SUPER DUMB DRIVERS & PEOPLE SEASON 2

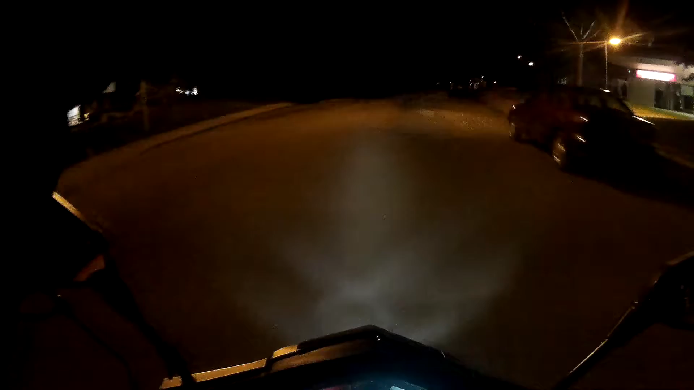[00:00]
Oh, he's not far. He's good.
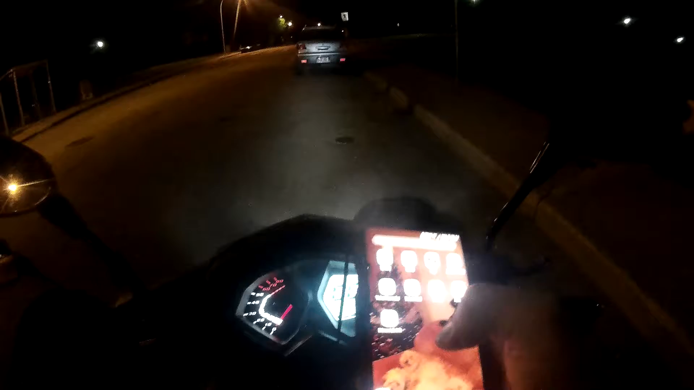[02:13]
Humble the Midnight, where's all these idiots coming from?